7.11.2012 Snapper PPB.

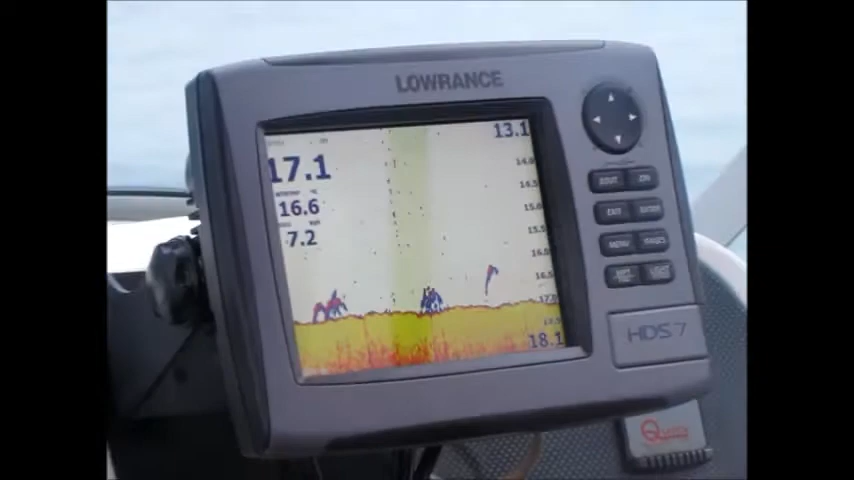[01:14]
Good stuff Ralphie. We've gone south of our previous position.
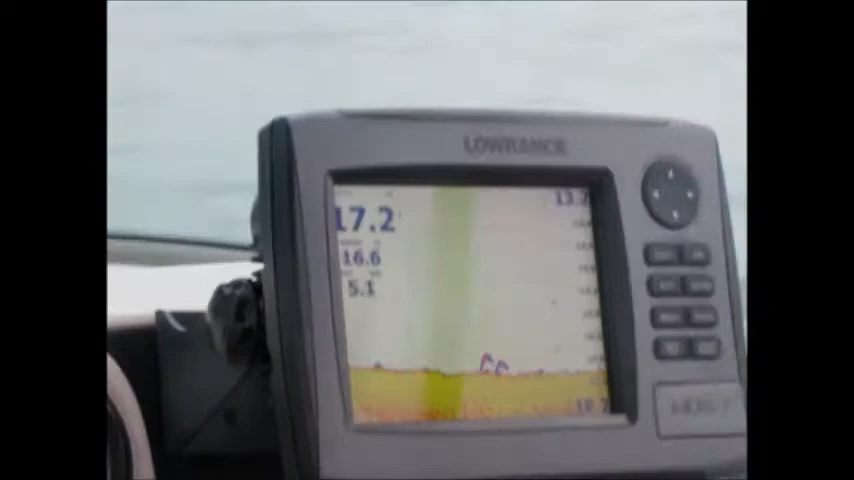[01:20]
That's a good fish. Here we go again. There's a scrawling. There's a scrawling.
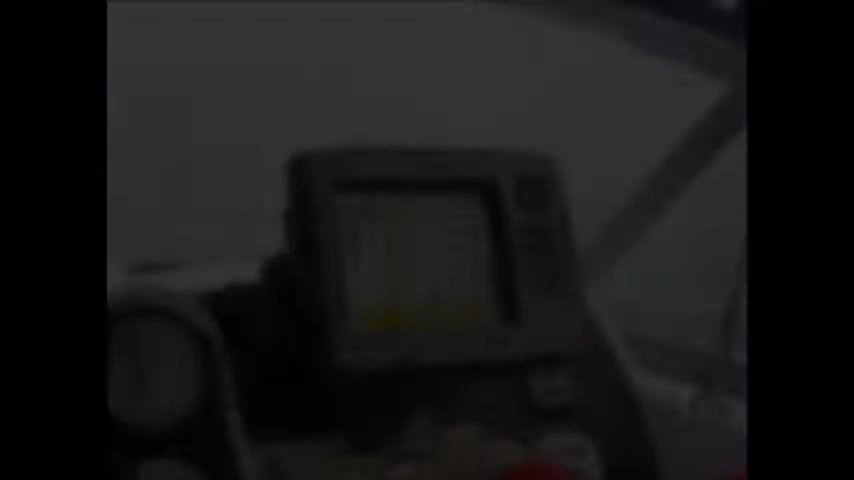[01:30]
Very very fish have just broken up from the main score.
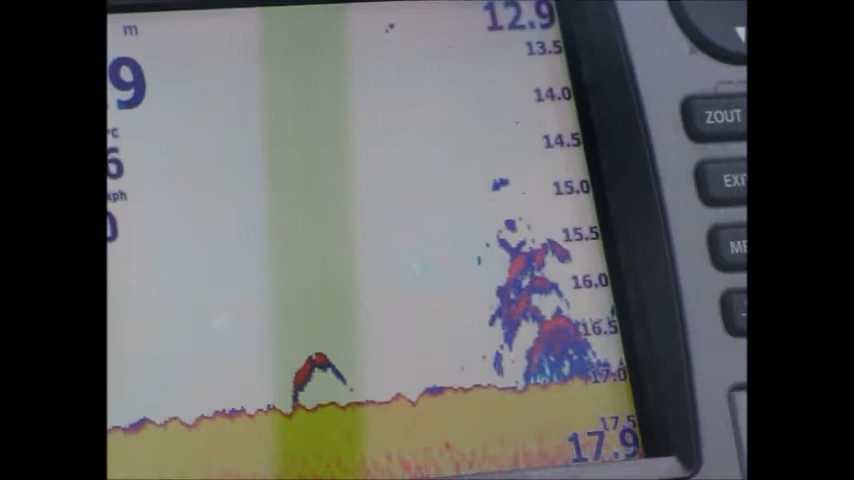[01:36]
A couple of decent fish in there.
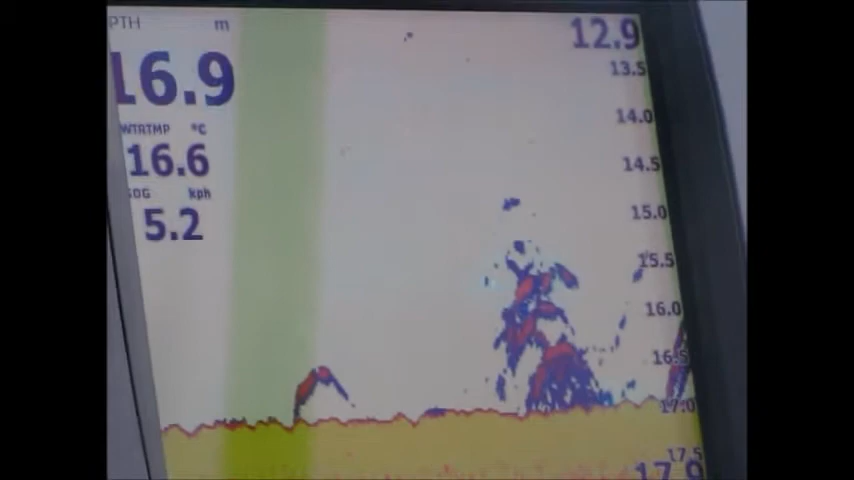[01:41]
On screen: depth 16.9 m, water 16.6°C, speed 5.2 km/h
There's a few more over for now. Here come the big fellas. Check it out mate.